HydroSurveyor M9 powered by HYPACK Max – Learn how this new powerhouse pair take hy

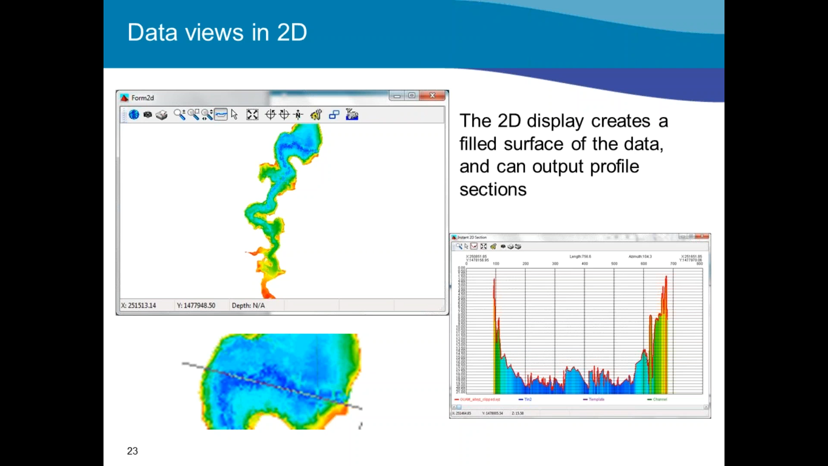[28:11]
you can bring it straight into HIPAC and then do that piece of the work where you create a border file and you can set the border file to a certain elevation within HIPAC. So it eliminates going out like an export and import and extra work in that respect. Right. Another view in the model is our 3D view. So we start modeling the data. We want to see stuff more than just X, Y, Z. So here's our 3D model. With this 3D model, I can export it as a bitmap image. If I rotate it properly, I can make it as a geo-tip, export, send an eliminated image to be brought back into HIPAC, into survey, hand it off to someone else. Again, we're trying to get the data out of HIPAC into someone else's format or common format.
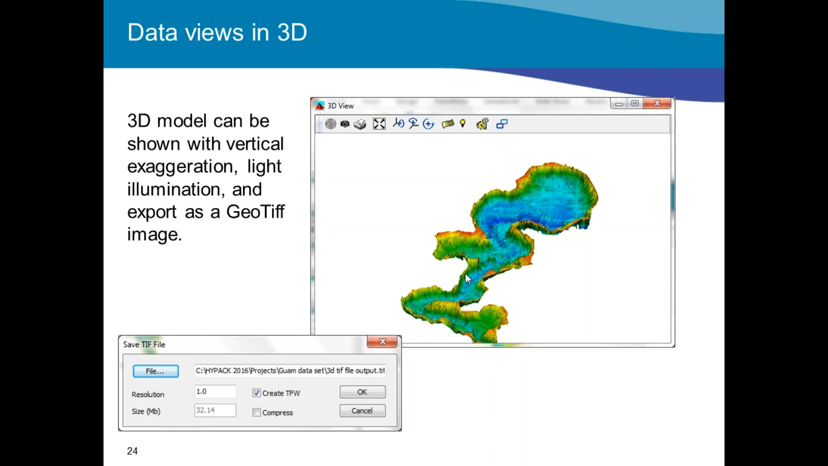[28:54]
So a geo-referenced or geo-tip file is one of the outputs. So in our 3D model, this is what we're starting to see. Now we're going to start doing contours and volumes within this data set. So the volume, in this case, we have a single survey. So we're doing a reservoir of volume.
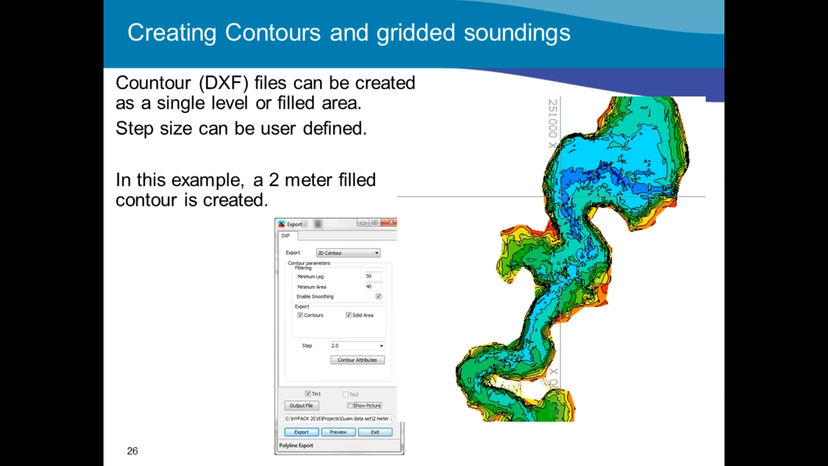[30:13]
Contour level can be easy to find. It could be predefined at a half meter, one meter, two meters. But filled or not filled, smooth or not smooth. But contouring is a very impressive part of the tin model. In fact, it's the only place in HIPAC where you can do this contouring. Another output for a tin model is export soundings. If you wanted soundings from the entire survey, a single-bee manager does that.